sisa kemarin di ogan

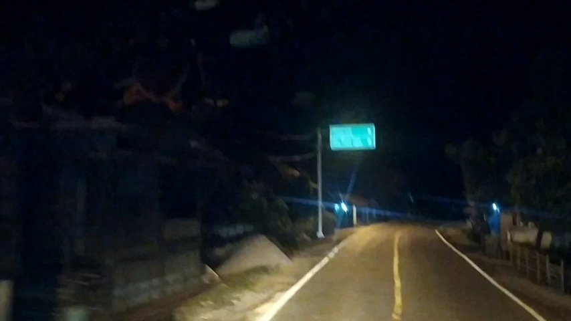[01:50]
Kita lurus Batu Raja, Lampung. Nah, ini Kecamatan Karangjaya, Muara Jaya.
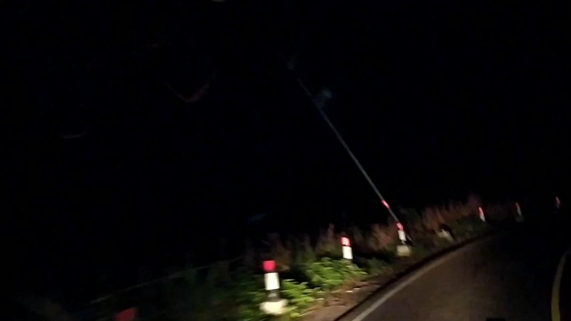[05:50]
ciri khasnya teman-teman rumah panggung. Jadi setiap bisa dibilang 90% di sini rumah panggung semua teman-teman. Ini teman-teman, sebelah kiri saya ini adalah rumah panggung.
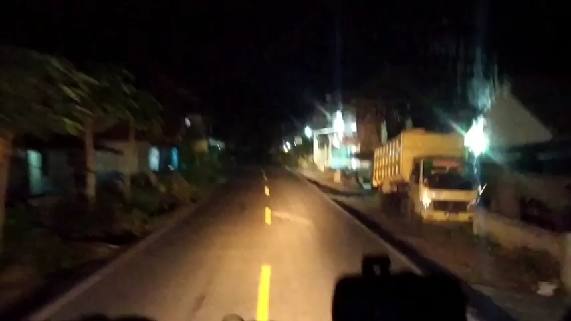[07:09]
Desa Batang Hari ini cukup luas teman-teman. Jadi di kiri kanan jalan rumah panggung semuanya.
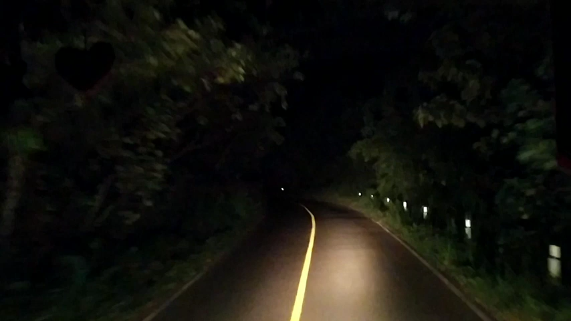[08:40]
Nanti saya akan tunjukkan di sini di Gua Putri ini ada semboyannya teman-teman. Tambahlah selalu kenangan manis Anda. Nah itu semboyannya. Sudah sampai di Gua Putri teman-teman.
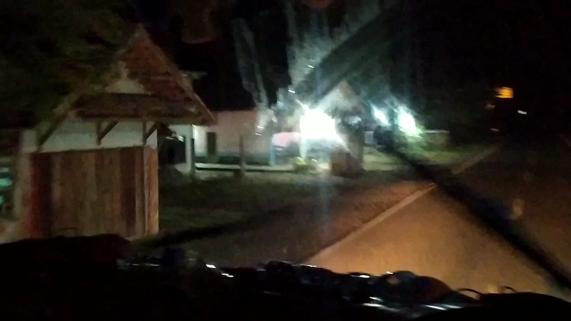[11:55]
Di sebelah kanan itu ada sungai. Desa Sumedang Haji ini cukup luas juga teman-teman ini. Jadi masih sampai ke sini